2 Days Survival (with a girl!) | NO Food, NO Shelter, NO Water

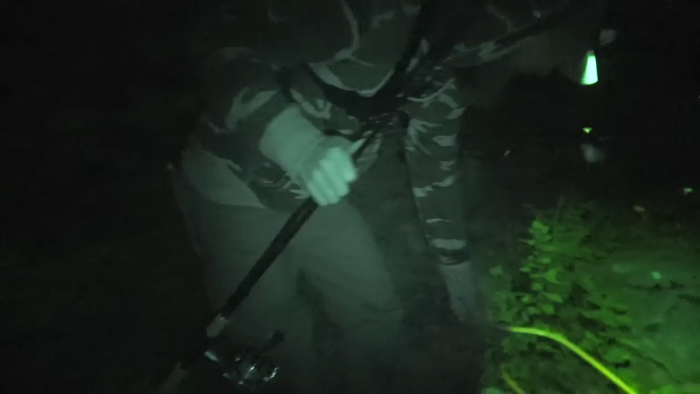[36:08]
There we go. That's breakfast. Beauty. What do you think about that?